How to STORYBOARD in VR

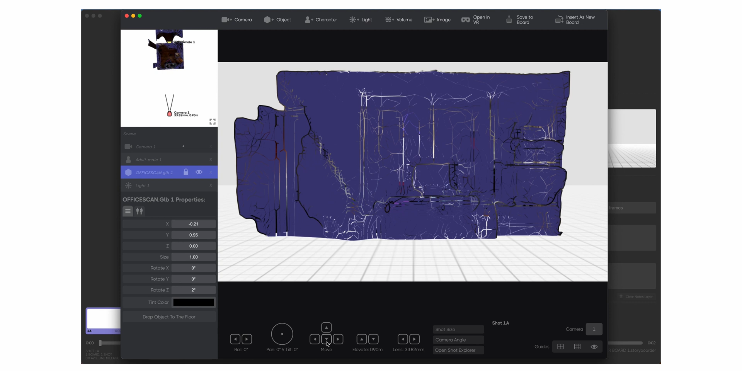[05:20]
So you can kind of zoom out here with the camera and see that's our room.
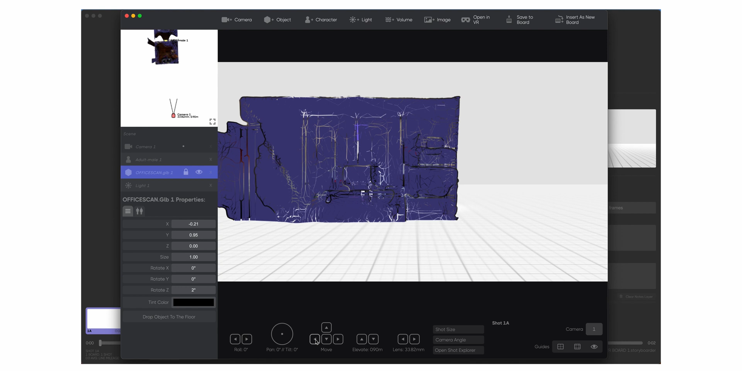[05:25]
It just looks like a purple box right now. But you can zoom into it using the software here.
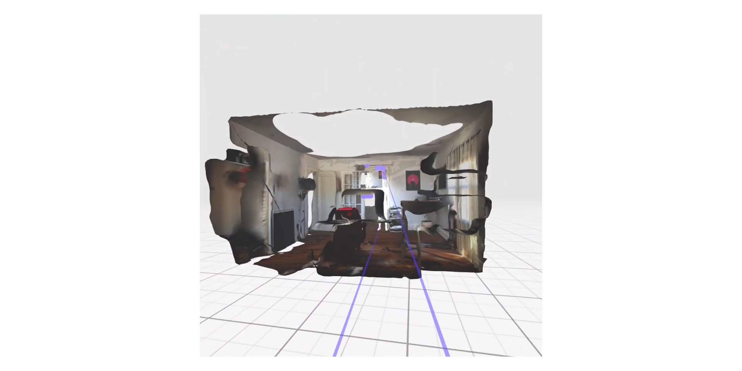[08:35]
So then here is your 3D space. And I'm just using the joysticks here just to move left and right for now.
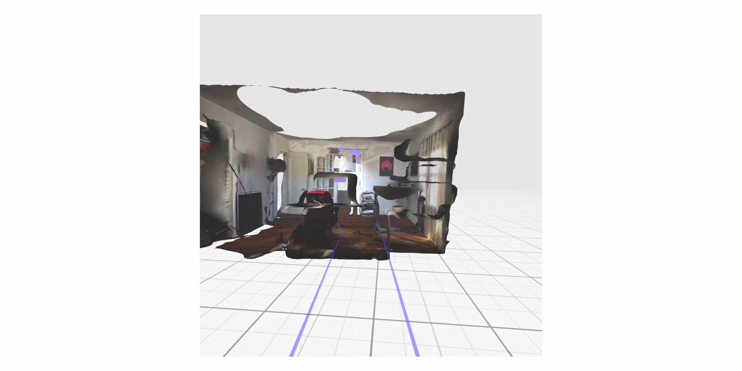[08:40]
But you could also walk right in here if you had enough space in your, you know, wherever you're doing the VR at. And so I've already placed the character in here before I jumped in here just to make things easier, but you could do this inside here.
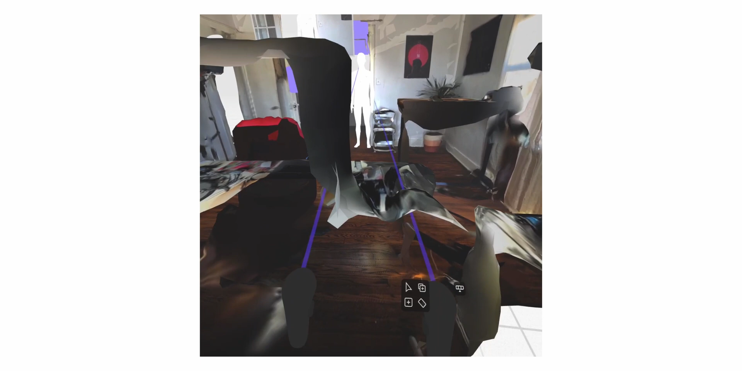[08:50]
If you want, you simply come over to your right joystick here, and then you can just add something. You can add a camera, an object, person, or a light.
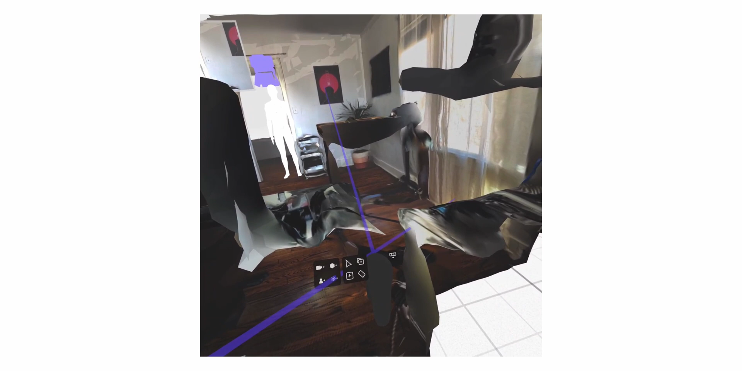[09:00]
And then over here is your storyboard.
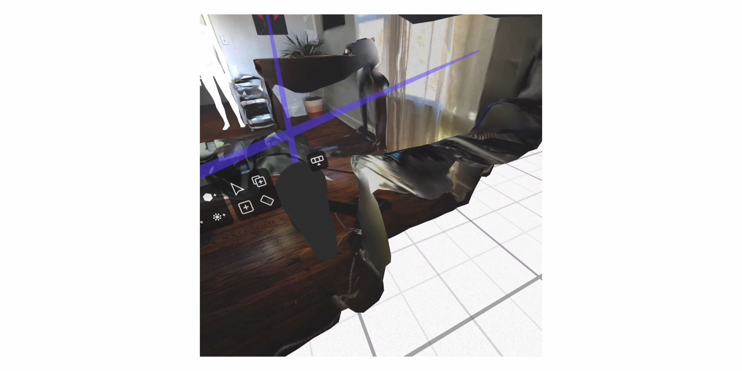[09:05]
Right here is your storyboard icon. So I'm sitting in my chair here.
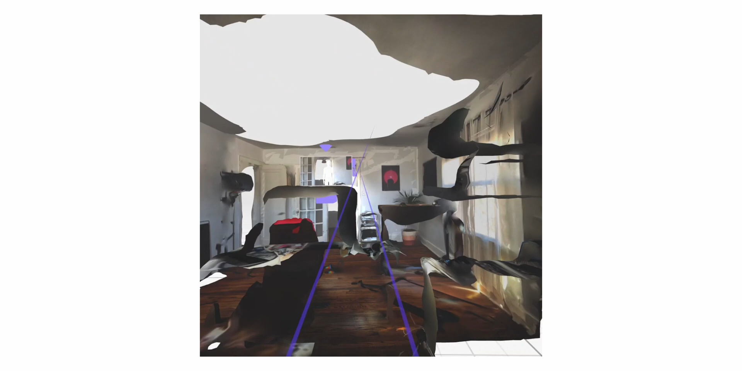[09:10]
So I'm kind of sitting down a little bit lower. But if I stood up, you'd be able to see that I can walk around if I want.
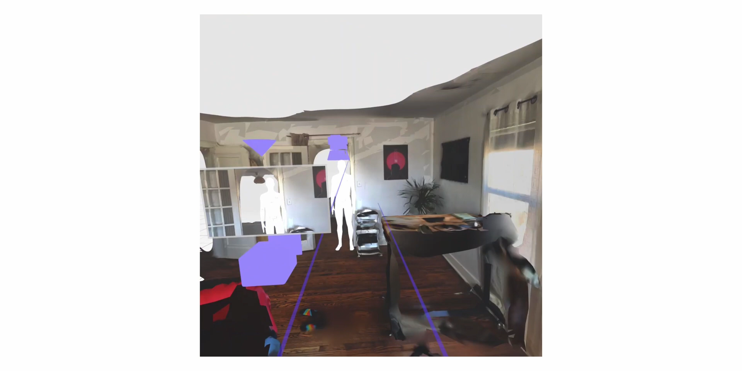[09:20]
So if I come in here, you can come up to this camera and move the camera wherever you want. Using the joystick, you can spin it left to right, move it out and in, which is pretty fun.
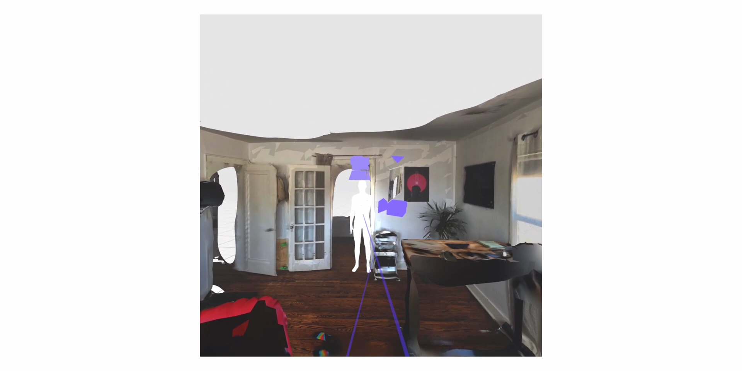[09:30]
So let's just take our character over here, move our character maybe in a spot that kind of makes sense for a shot, maybe behind the desk here. You can drop the character there.
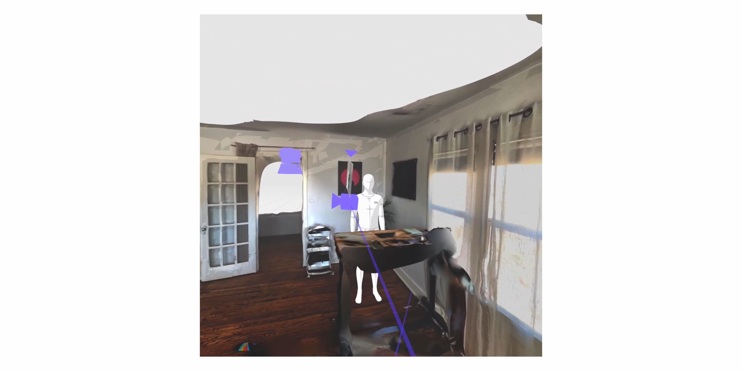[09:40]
And now we're going to take our camera, spin it around in front of us. Maybe kind of like a slow, similar shot to what I was doing in the opening of this video, maybe here.
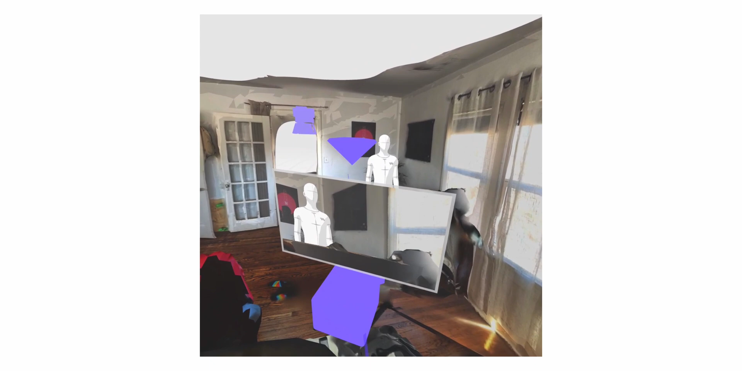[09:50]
Place that there. Let's see. It's kind of moving this out a little more. It's pretty simple.
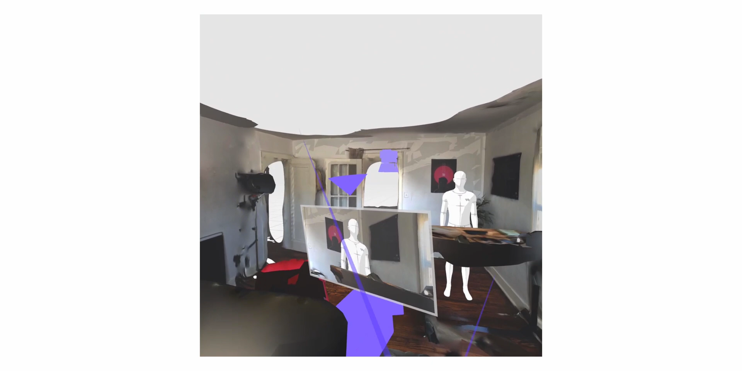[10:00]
So like, if you wanted to add another character that could be talking, you know, let's come over here, add another character.
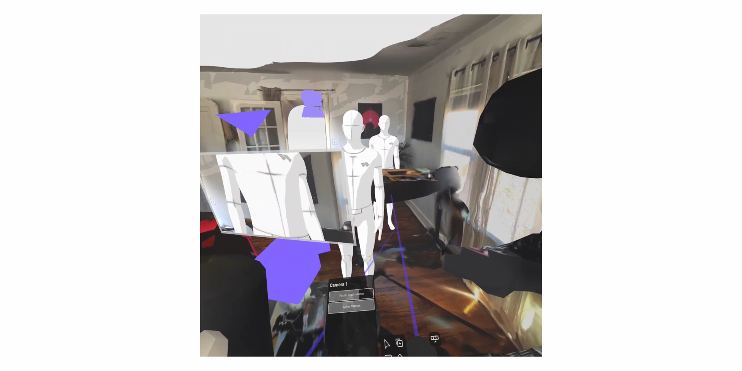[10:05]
This person can be,
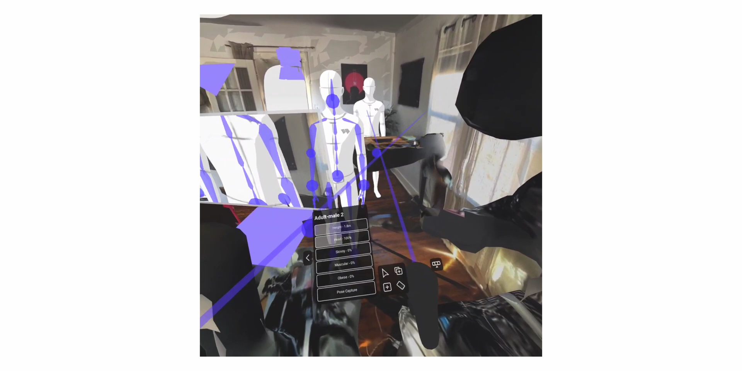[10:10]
you can change all these settings on your character.
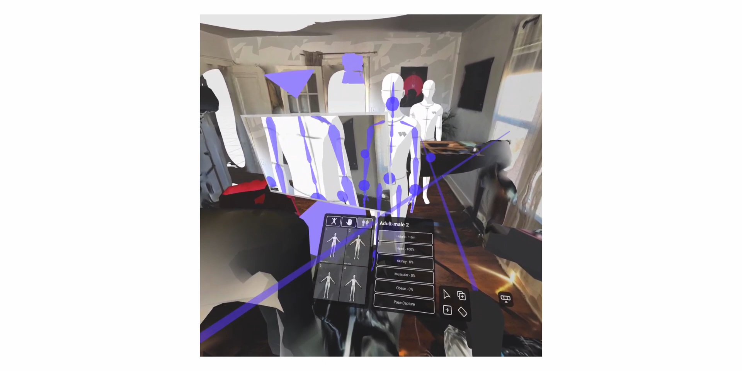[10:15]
Maybe you want it to be, you know, an adult female this time instead. So it's like a female and a man having a conversation here.
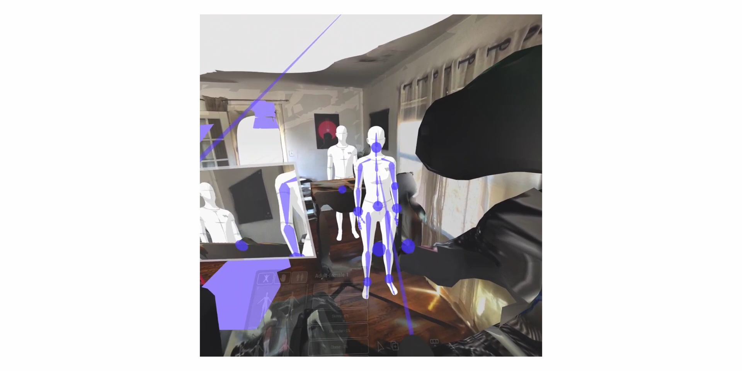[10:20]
Like that.
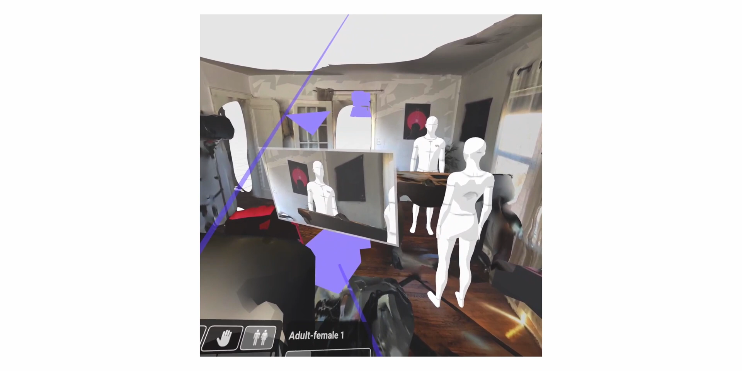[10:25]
You can even do, grab your camera then and come over here and do like an over-the-shoulder shot.
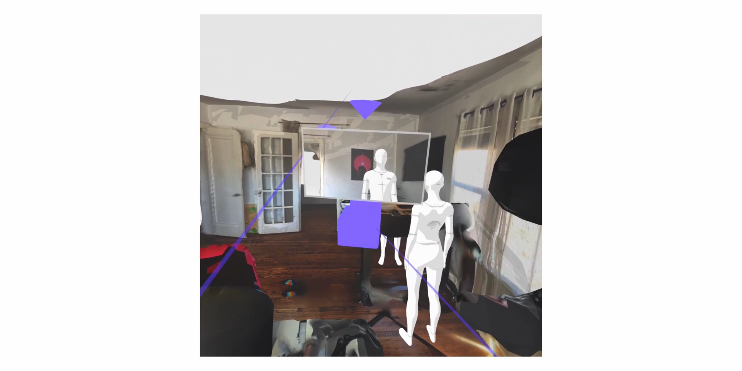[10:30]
Can change our focal length. Right now, 45 is kind of wide. Let's do a Roger Deakins 27 millimeter. How about that?
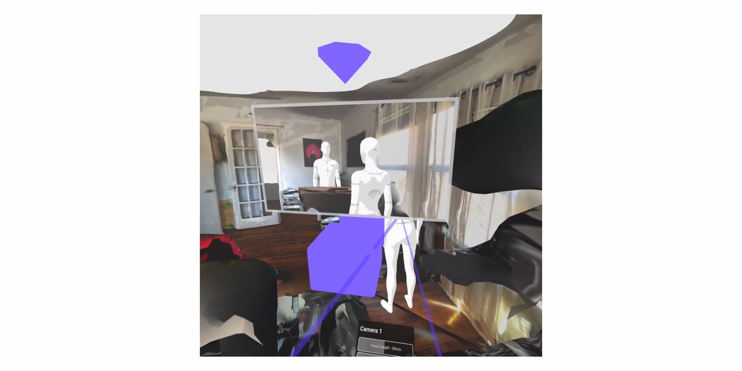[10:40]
28, good enough.
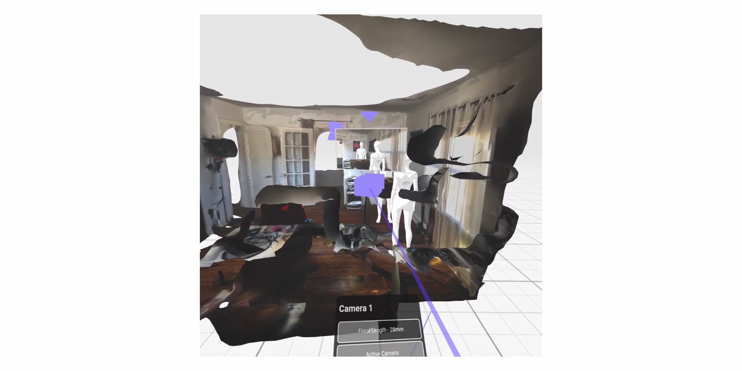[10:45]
Doesn't like that this camera's like in the wall.